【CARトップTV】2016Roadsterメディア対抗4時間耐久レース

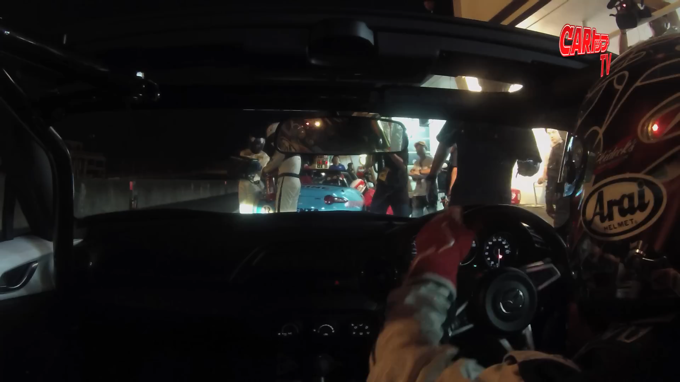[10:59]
ドライバーチェンジと同時に燃料を補給していざコースイン
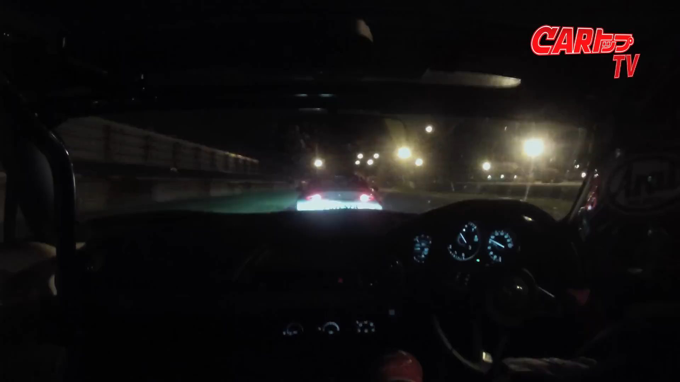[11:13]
ポジションは現在10番で順位を挽回と行きたいところだったが12位でピットインガソリンも十分残った状態でアンカーの中屋さんへバトンをつなぐこれはもう中屋さんに抜きまくってもらうしかないでしょう頼みますよ中屋さん